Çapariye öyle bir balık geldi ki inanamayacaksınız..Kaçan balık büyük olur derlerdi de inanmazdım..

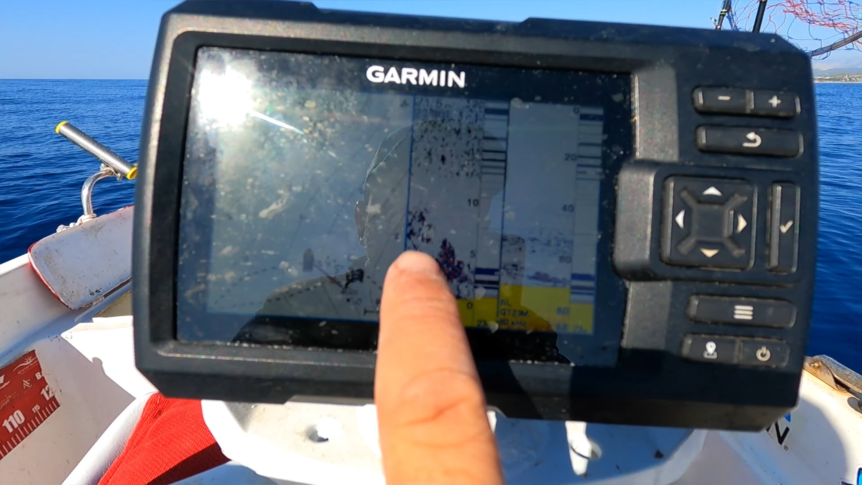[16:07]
Çok hızlı hareket ettikleri için nokta nokta. Bir kuzu sürüsü var ama bunlar büyük değil. Böyle palaz gibi 3-4 kiloluk kuzular.
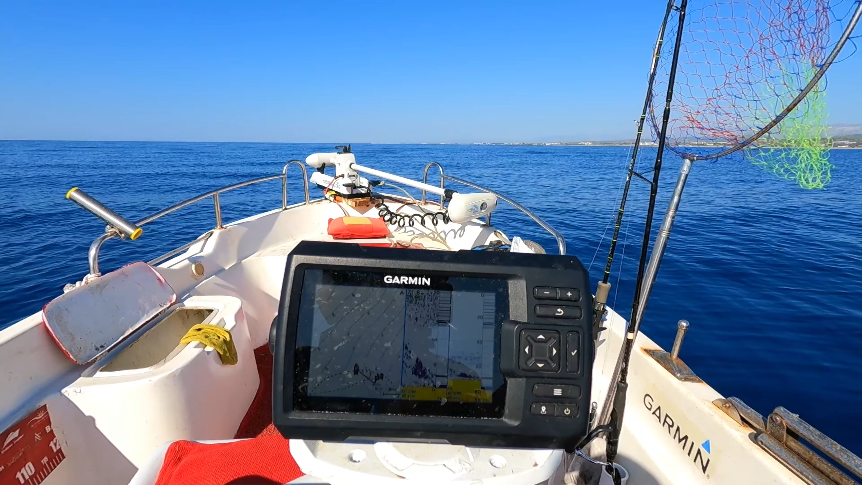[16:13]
Yemleniyorlar. Şimdi ben tabii trali attım.